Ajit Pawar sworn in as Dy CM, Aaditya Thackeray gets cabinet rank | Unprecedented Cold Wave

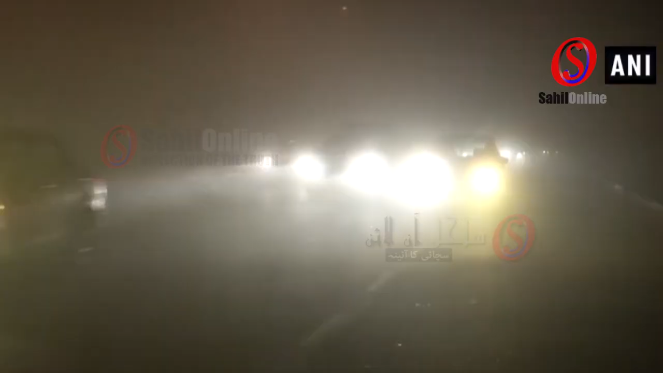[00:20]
भारी कोहरे के सबब करा रही है दिल्ली। दिन के अवकात में भी घने कोहरे से सड़कों पर नहीं नजर आ रहा है कुछ।